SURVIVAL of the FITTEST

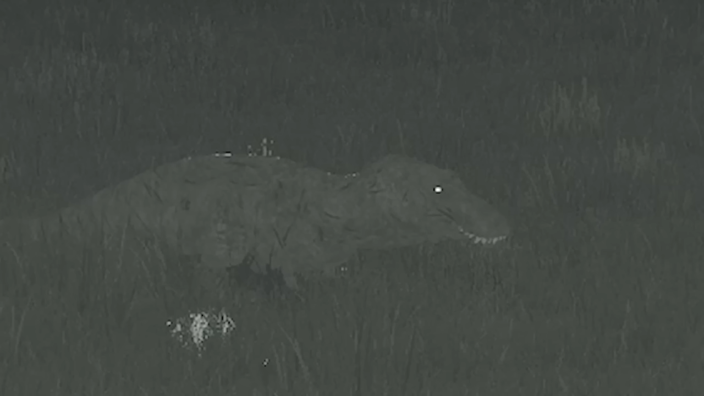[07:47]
You see him a little beaten up there, my friend. He was beaten up badly, but he'd live to see another day, possibly. Eventually, I logged out for the day.